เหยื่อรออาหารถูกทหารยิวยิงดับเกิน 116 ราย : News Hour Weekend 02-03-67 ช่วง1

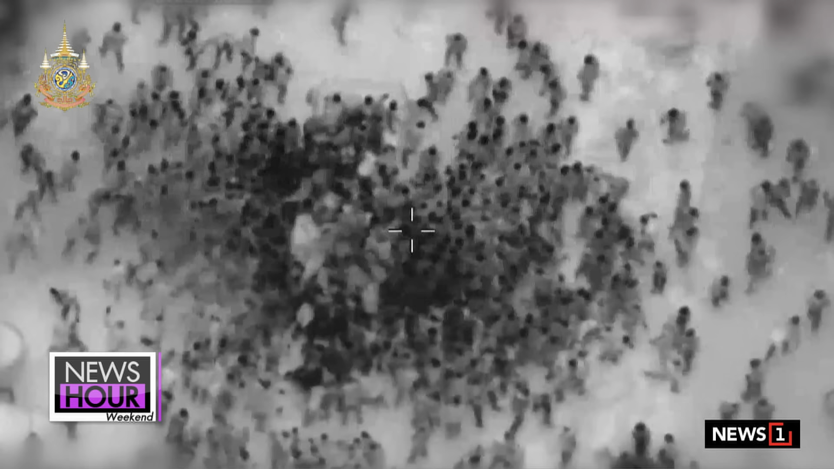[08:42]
ในย่านที่เขาเรียกเป็นย่านที่ชุมชนของกาซ่าตอนเหนือแล้วก็ถานอิสรรเร일ก็ผ่าน.มันก็มีการตวจสอบโดยถานอิสรร schle monstritureพอรถไปถึงแล้วก็มีชาวปลาลES tonnes สิ่งหิวหวยอดอยากมาเป็นเดือนมาแหรุมร้อมเพื่อจะเอาแป้งอาหารต่าง impossimient
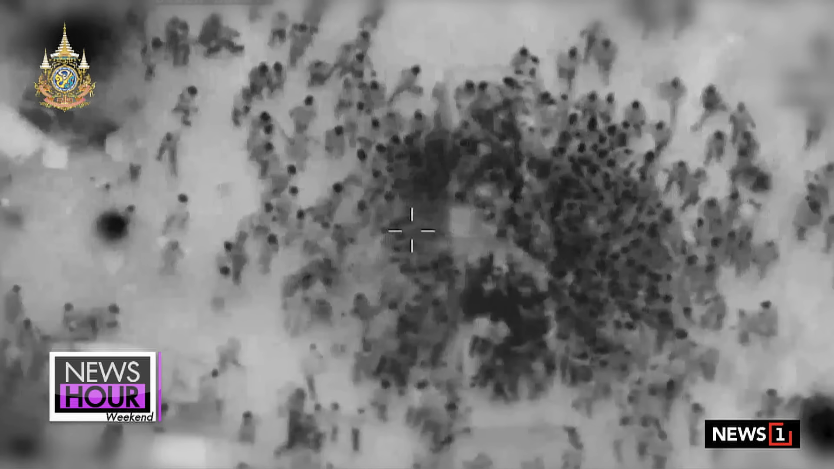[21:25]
ไปรุมรถบันทุก รถบันทุก ก็อันพระทุกอังหกอาหารเข้ามาคนก็จะไปเอาอาหารที่น่านประกฆว่า โดนยิงแล้วแถม รถบันทุก็ยังเยียบ แล้วก็ทับ
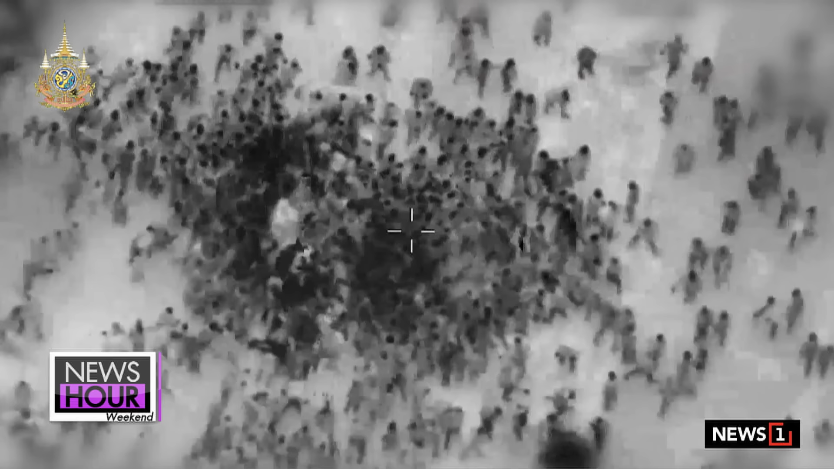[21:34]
ซัมลงไปอีกนะคะคือมันเป็นภาพที่เรียกได้ว่า มันตั้งใ
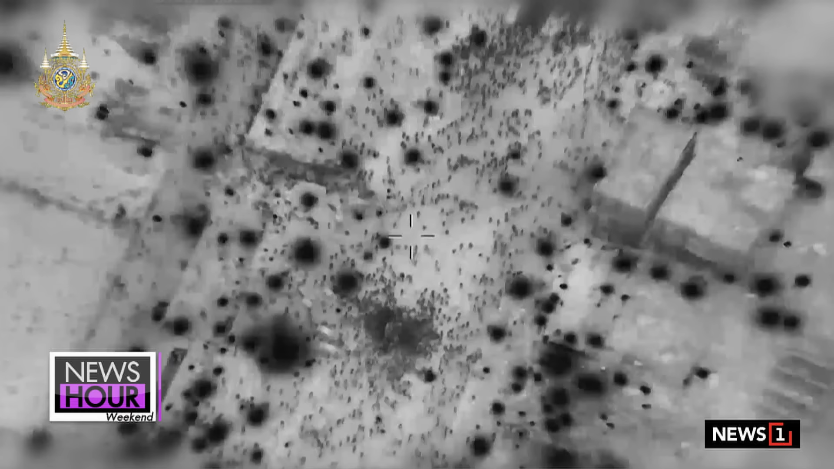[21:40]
จ เหมือนมันจงใจแต่ว่า คางตอนทับ Israel เองเนี่ย ก
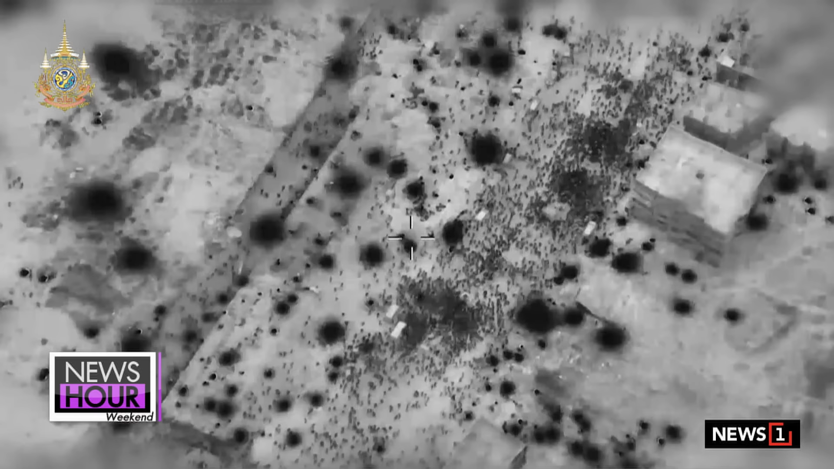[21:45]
็อ้างบอกว่า เหตรการที่เกิดขึ้น คือมันเป็นการเบียดเสีย แย่งกันนะคะ
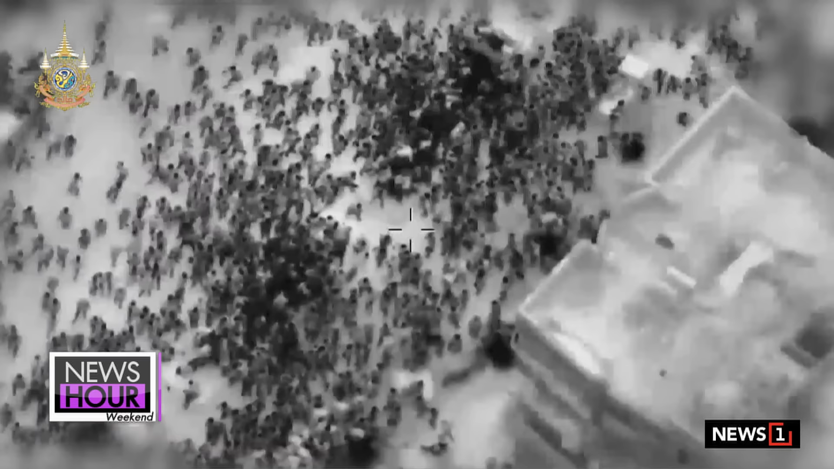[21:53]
กลูกันเข้าไปร้อมรถบัrzทุบ 38 คันที่ว่า bushทำให้เกิดการเยียบกันตาย
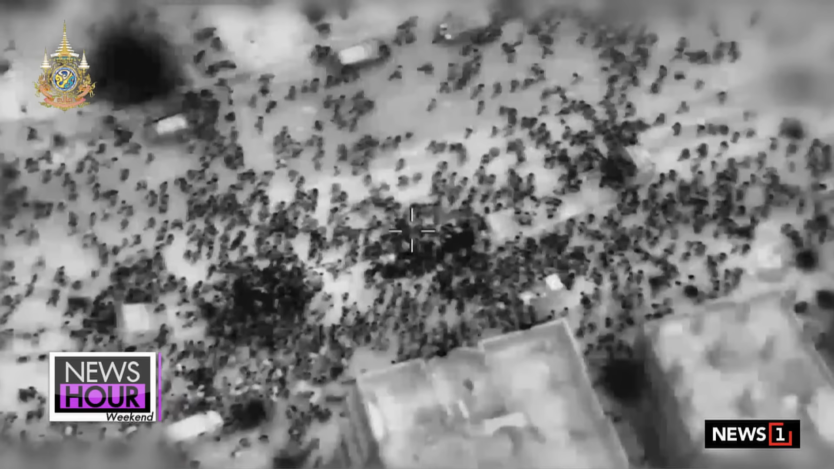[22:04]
อีกเรื่องนึงกันเป็นอีกเรื่องหนึ่ง em Allesธรรยาคแหลวดุกถับตายเยี่ยบกันแบบ 4
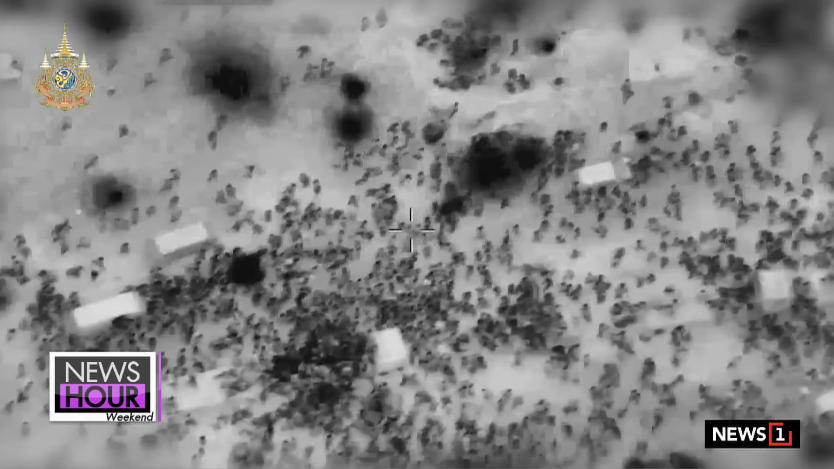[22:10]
4 งด๊ิมกลูแล้วก็แย่งกันรถถังทับ เอารถถังบวกเข้าไป